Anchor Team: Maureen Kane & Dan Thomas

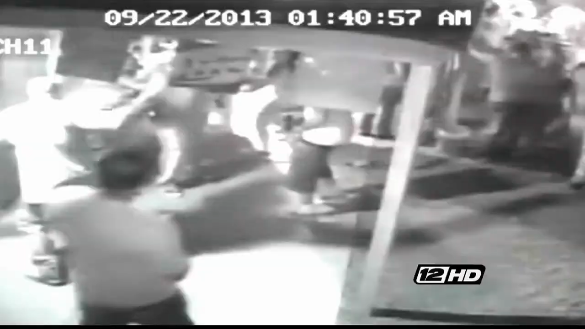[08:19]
But what got the attention of prosecutors is what happens moments later in this surveillance video.